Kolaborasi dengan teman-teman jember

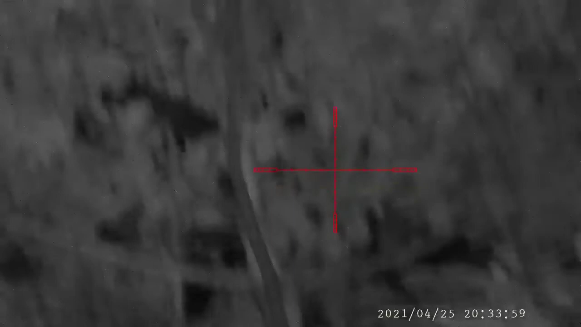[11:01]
Ini semoga nanti senapan punya Mas Yudhis bisa dapat kalung banyak nih guys.
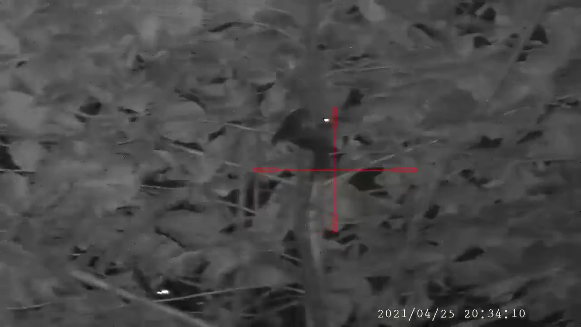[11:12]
Tuh lihat itu guys, caranya dia bergelayutan di pohon, di ranting. Oh, senang sekali ya. lihat guys.
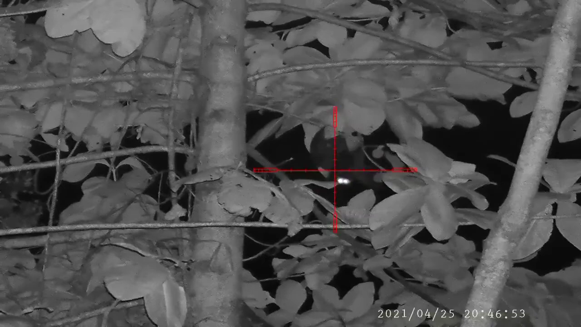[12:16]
Ya pindah se Wis kono-kono langsung gede lah ya besok ngobai. Alhamdulillah mati.
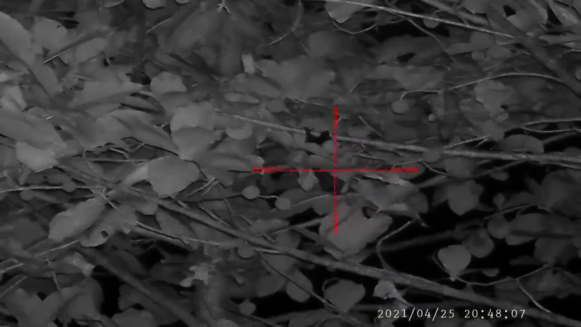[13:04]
Kena gak gue? Mantap guys, kena guys.
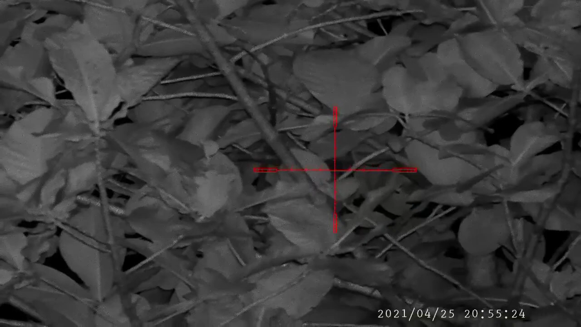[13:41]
Ih, gua kena ngelentung. Aduh, miper. Hati-hati, sindur, dur.
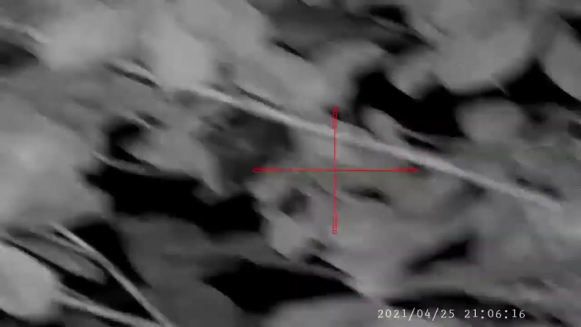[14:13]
kena guys. Tinggal satu ini guys. Ayo.